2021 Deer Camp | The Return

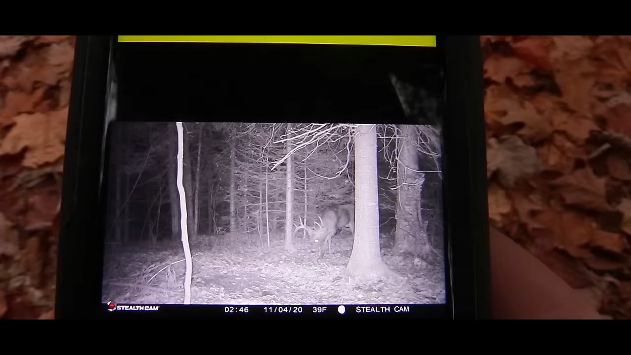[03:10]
That's the big guy we're looking for. So that's good news. That's really good news. I know Tony's gonna be pumped to see that.